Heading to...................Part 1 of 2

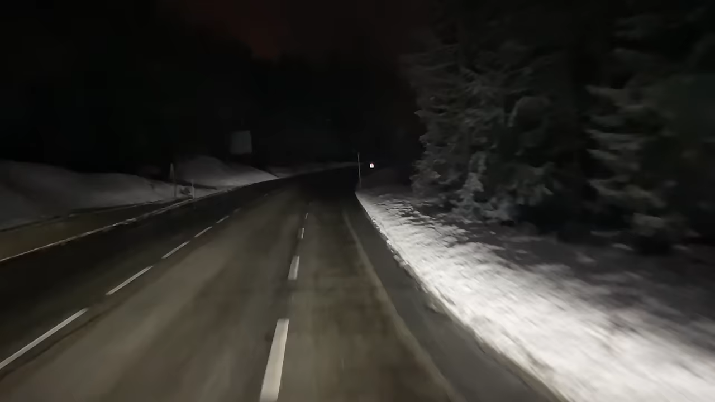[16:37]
it's a heat detector after the fire that they had in the tunnel some time ago. Yeah, we've got some blue lights there.
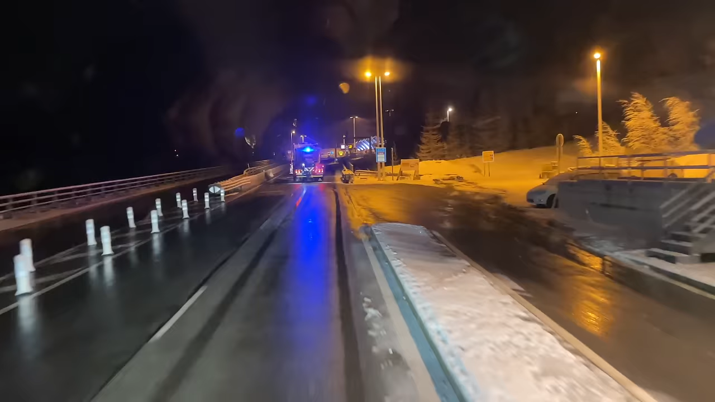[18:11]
So trucks have to keep right here, look. This is trucks, cars can go straight on.
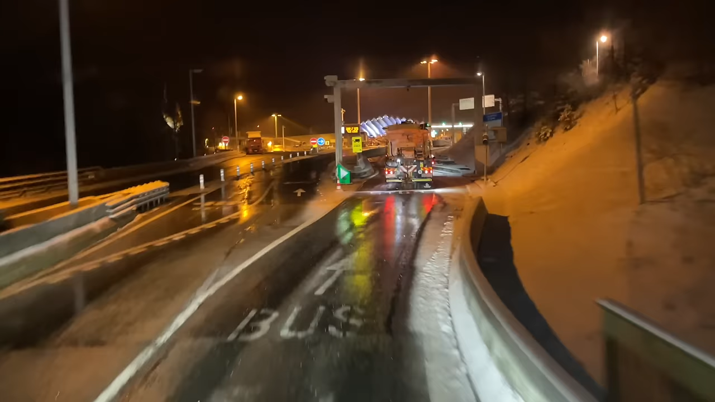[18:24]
Just follow the road, follow the road, follow the road.
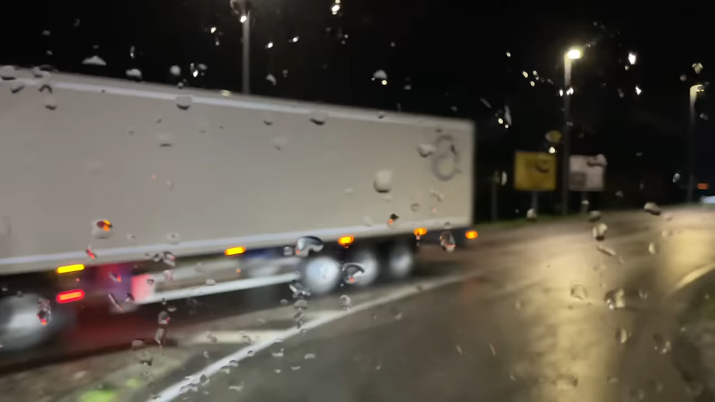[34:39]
Hopefully we'll get a good tip here, because we're only, as you can see, this is the motorway, so we're only 2 minutes off that once we are tipped.
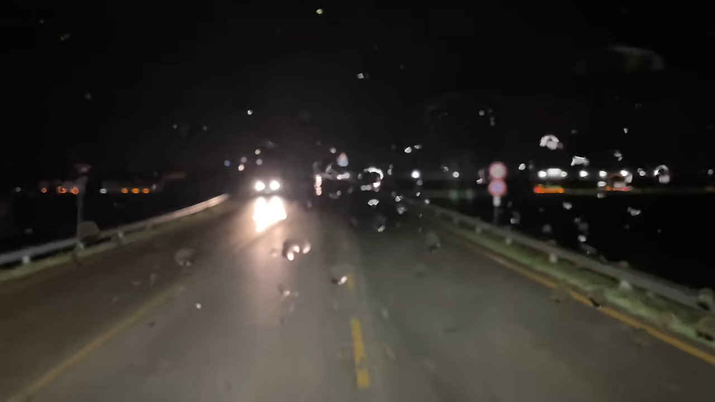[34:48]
It's a straight line down to our next one, which is again just off the motorway, so that'll be good. And then just give us the last two for the afternoon. But we'll see how we go on here first.